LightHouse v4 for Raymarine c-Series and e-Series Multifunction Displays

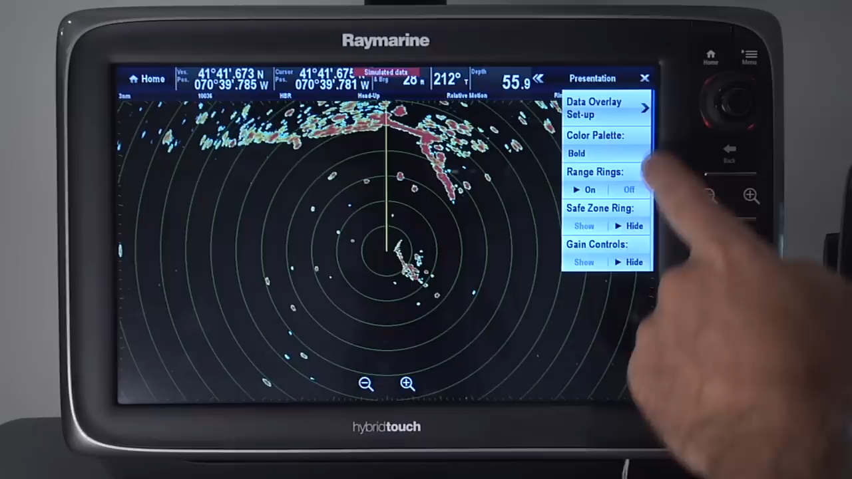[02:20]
So you'll notice the new icons for gain, rain, and sea clutter adjustments.
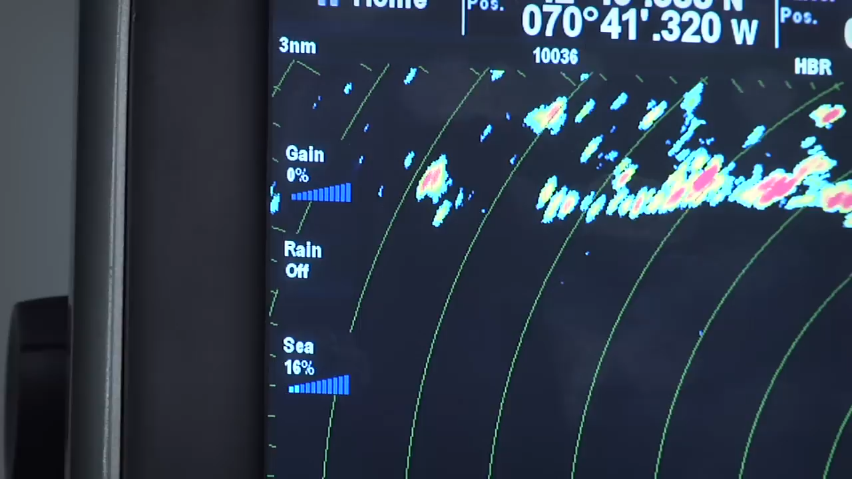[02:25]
Let's try the sea clutter control. Just give it a tap and we can now easily switch between automatic and manual modes.
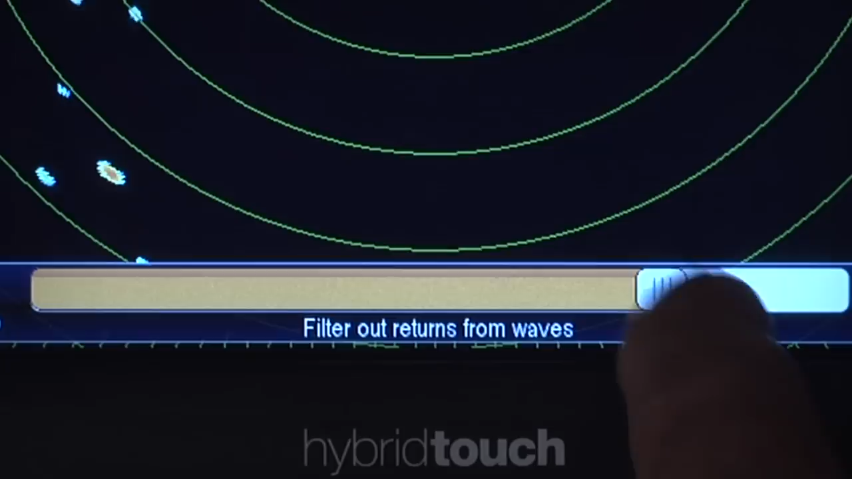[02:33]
I can easily adjust the sea clutter just by sliding my finger across the slider bar. And like the charting app, we've added the easy to use on-screen range controls.
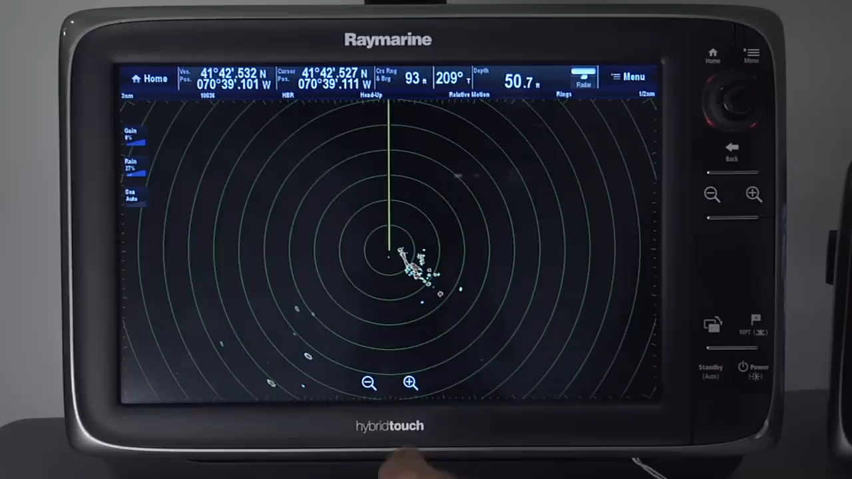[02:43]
This is very simple, very flexible controls of the key radar adjustments. Best of all, I can still use the rotary control knob for the same adjustments. The choice is yours.
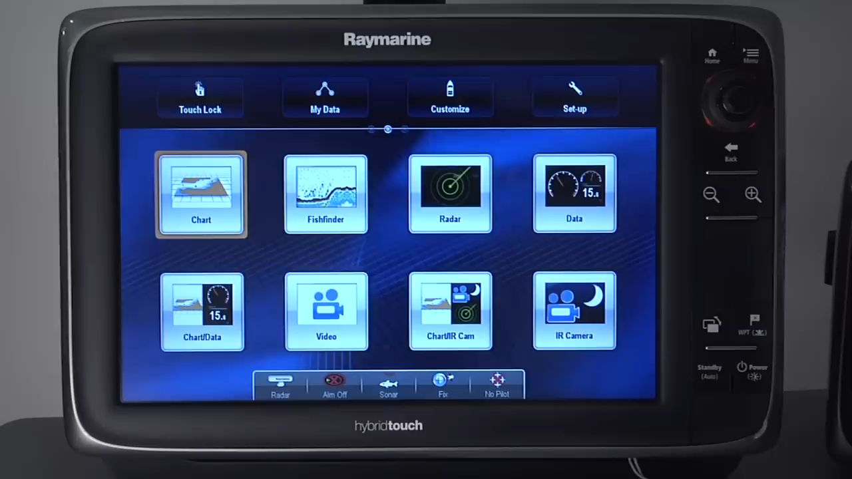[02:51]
Alright, now let's switch over to the Sonar application and see some of the new improvements we've made here. Again, a new favorite feature is the new fish finder range controls. Here I can simply touch and drag the display and change the range.
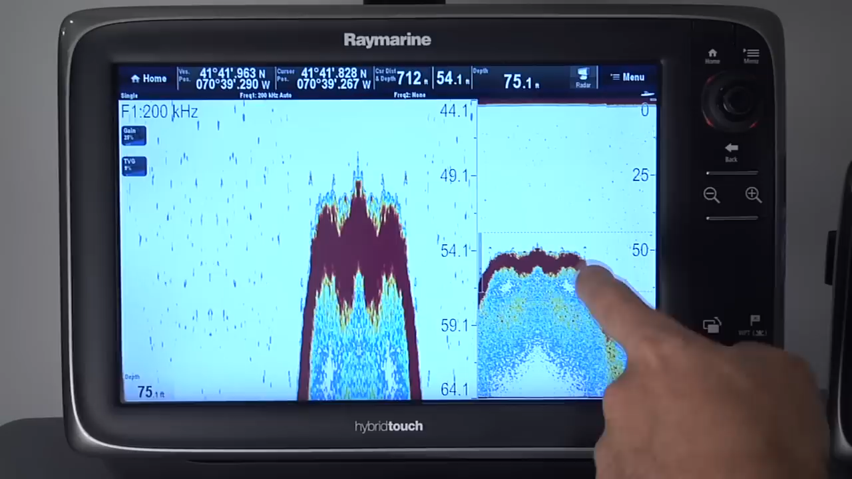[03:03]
Like the Radar application, I also have new gain and time variable gain controls over here on the left. This gives me quick access to the gain controls with just a touch.
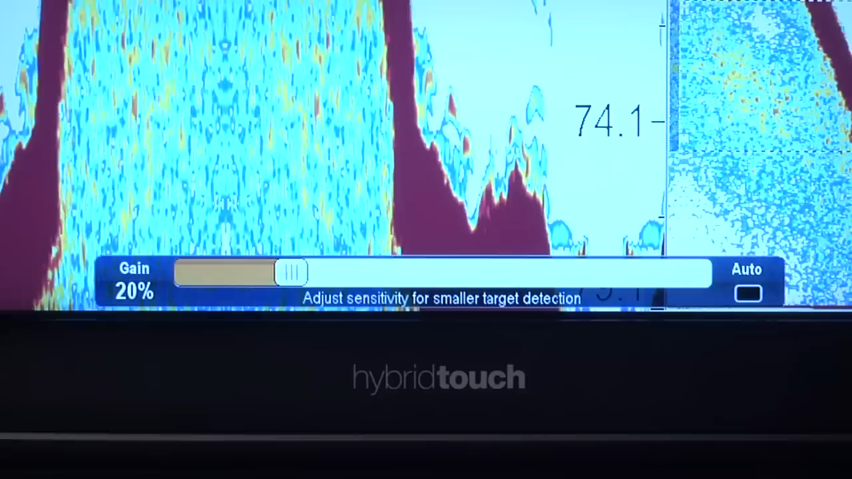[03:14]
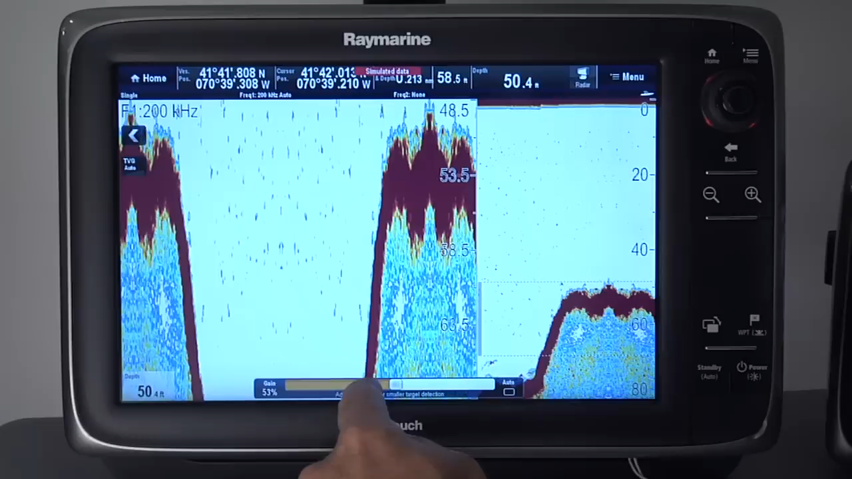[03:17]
On screen: depth 50.4 ft
The TVG controls or time variable gain can be useful for reducing noise that can appear in the water column. Of course, you can also use the auto settings, which work quite well thanks to our ClearPulse digital sonar technology. So you can see we've made a lot of great additions and enhancements to the C&E series multifunction displays with Lighthouse version 4.